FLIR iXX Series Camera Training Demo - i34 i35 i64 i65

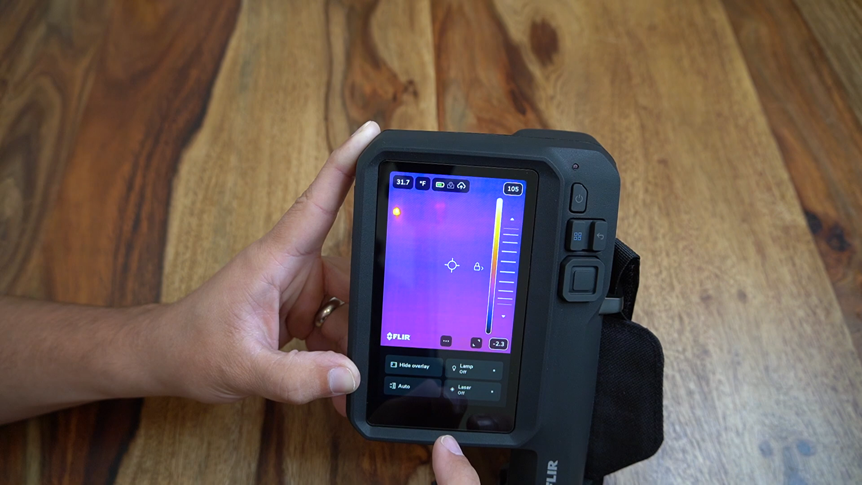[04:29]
On screen: spot 31.7°F
At the bottom of the screen there is also a shortcut key to toggle between auto and manual temperature scaling which would allow very fast
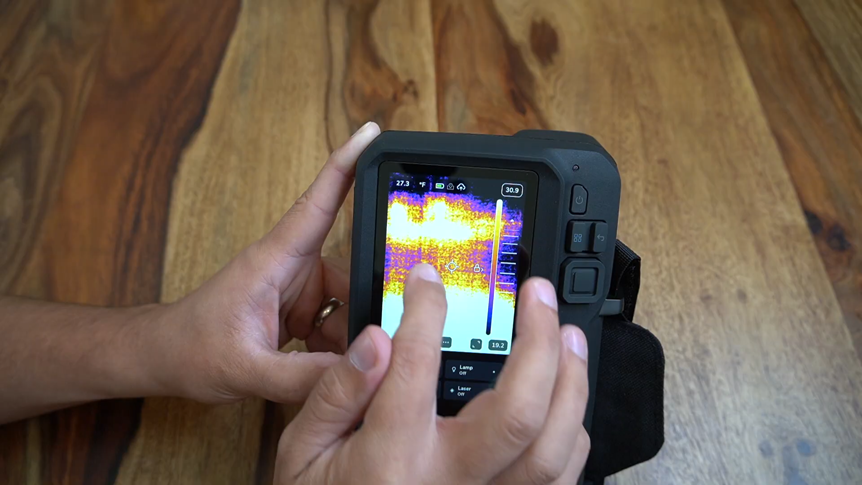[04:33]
access to FLIR's one-touch level and span functions by tapping on a point of reference to automatically adjust the boundary temperatures in manual mode.
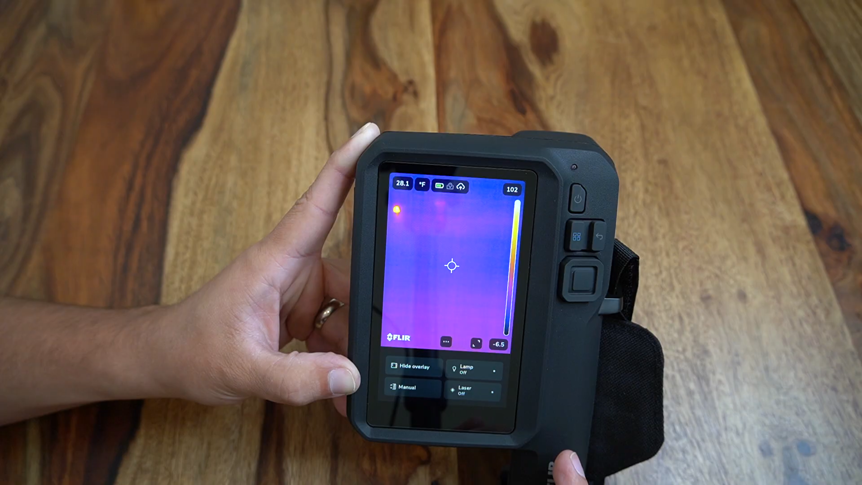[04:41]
On screen: spot 28.1°F
Using the shortcut key we can also quickly toggle back to automatic temperature scaling. Also at the bottom of the screen we have a switch for the front facing lamp to provide users visibility in dark environments as well as a switch to activate the laser pointer function.
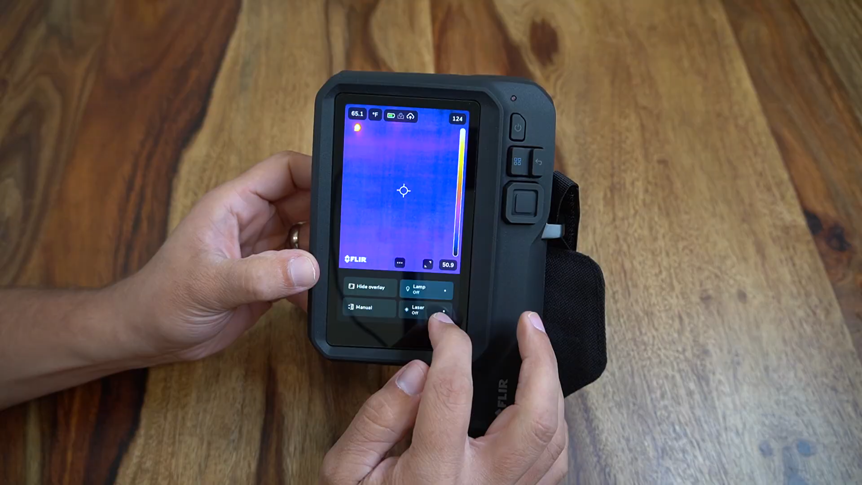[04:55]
Lastly I am demonstrating how the analog buttons on the right of the camera can be
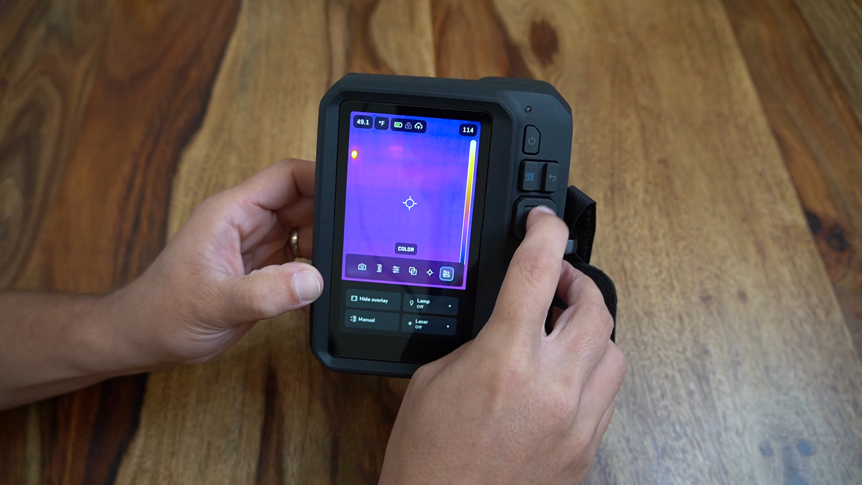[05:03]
On screen: spot 49.1°F
used to access the same menus as well as use the home button to return us to the main home screen.
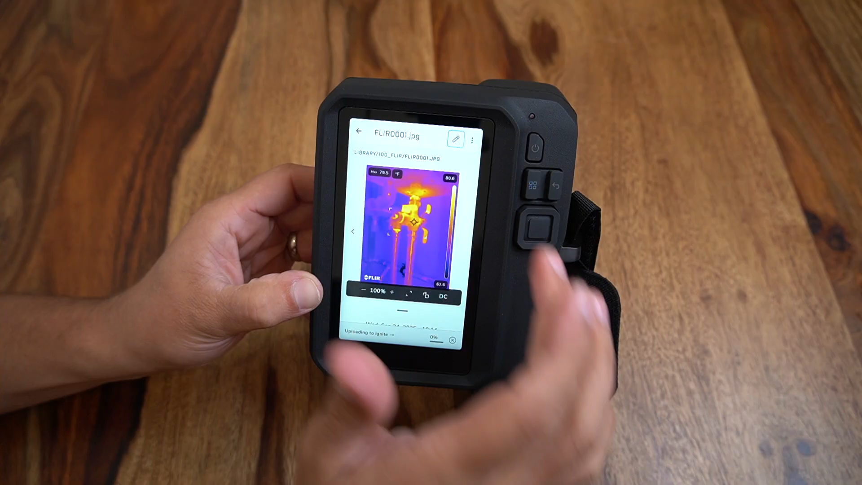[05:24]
post-processing of common parameters that would often be modified prior to image capture. These do not have to be modified here and instead
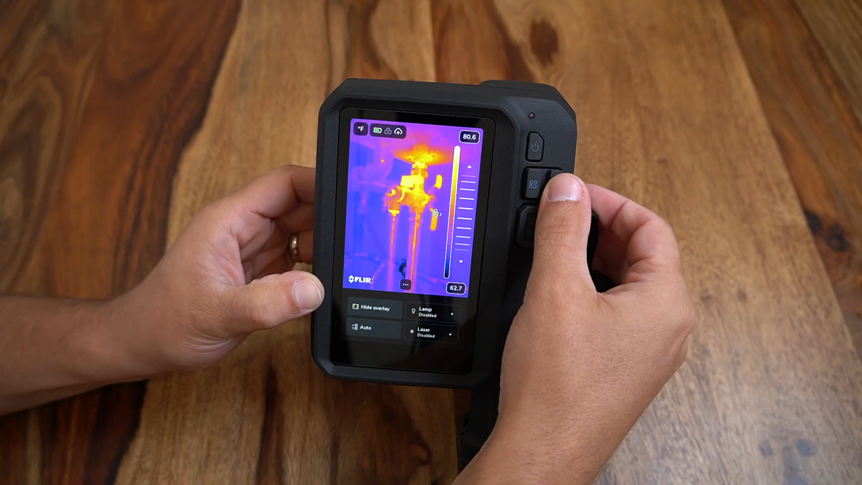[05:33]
use our post-processing software but a user could quickly adjust the color palette, distance, hotspot boxes, emissivity, or other things instead of having to wait until later.
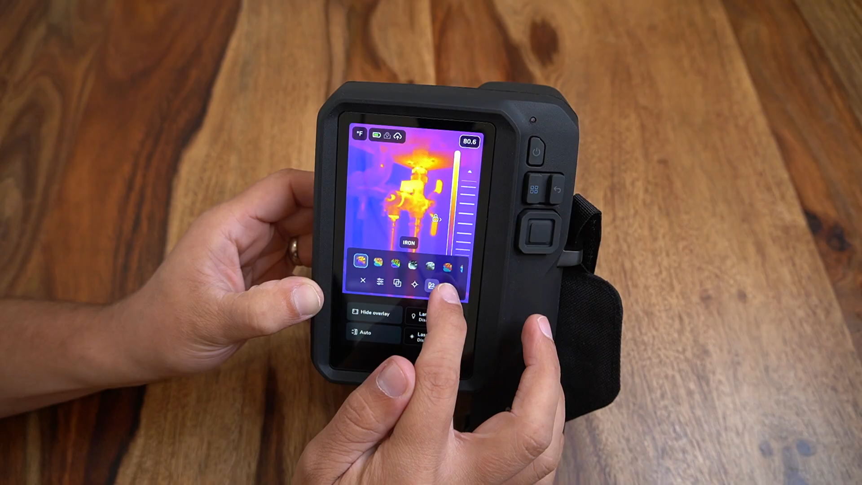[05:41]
When done the image can be saved and the user can return to the home screen.
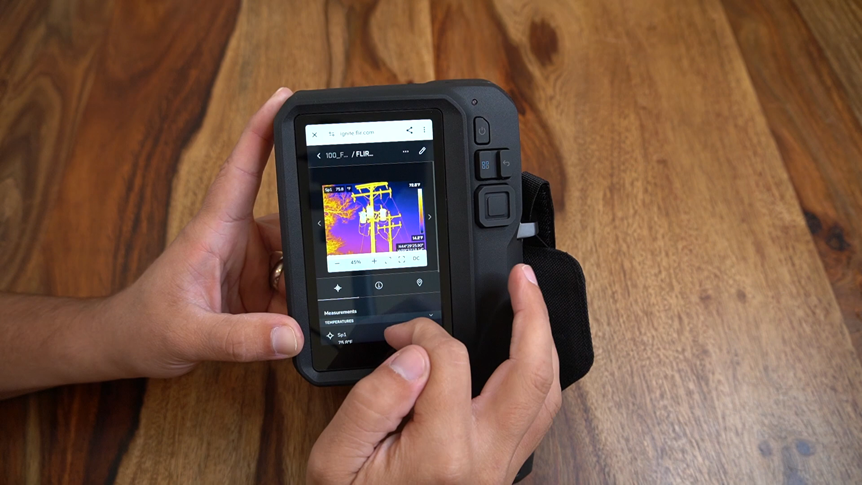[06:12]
to the image and any other key information that is referenced to highlight key findings.
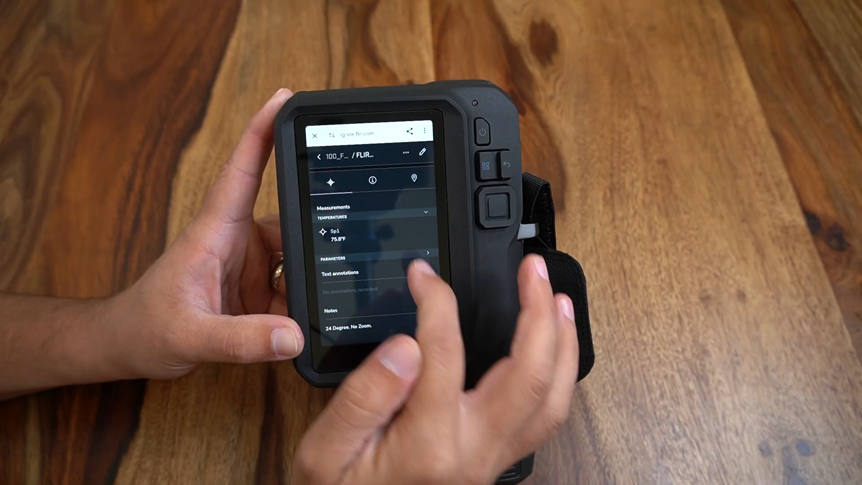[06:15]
When I click the edit button I can now add or modify a significant amount of things such as hotspot boxes or individual spot temperatures. We can modify the color palette, image mode, trends,
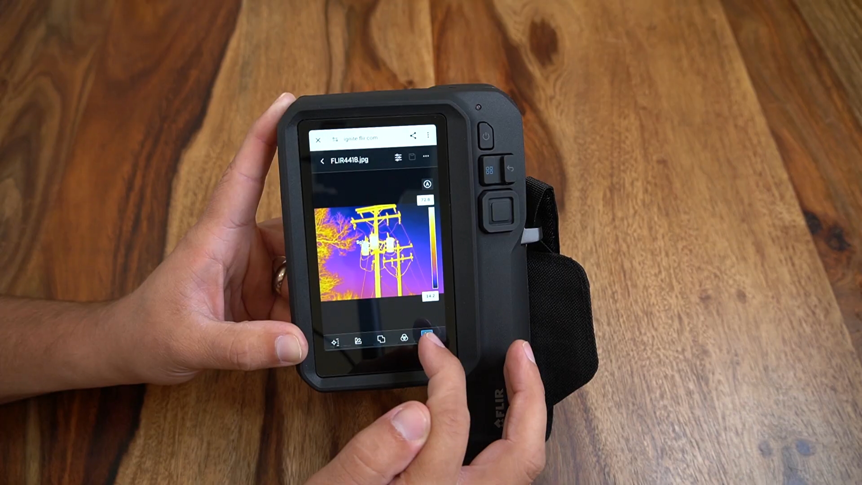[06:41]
isotherms, or anything else that we would typically modify to get our image ready for reporting. The image can be saved and we can either move on to additional images or prepare for reporting while still on our handheld camera. The FLIR Ignite reporting module is available by selecting the top left menu button and accessing the report screen.